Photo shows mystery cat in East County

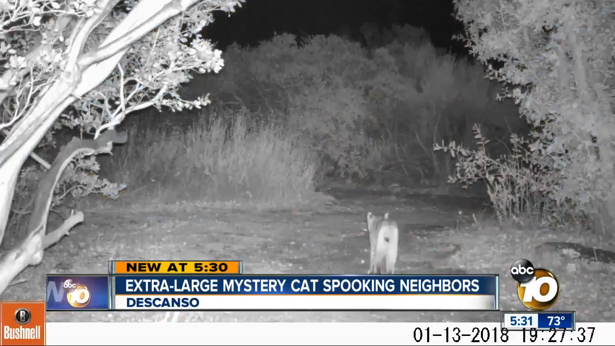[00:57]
Walker says the camera spies bobcats a few times a week. Here's a bobcat seen in January. Compare that to the size of the mystery cat.